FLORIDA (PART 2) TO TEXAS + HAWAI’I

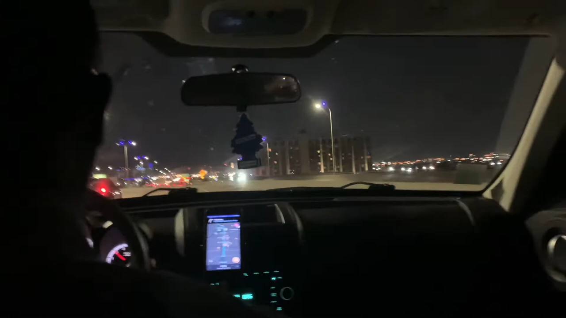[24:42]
I've never really seen the blue lights before, man. Like, so interesting.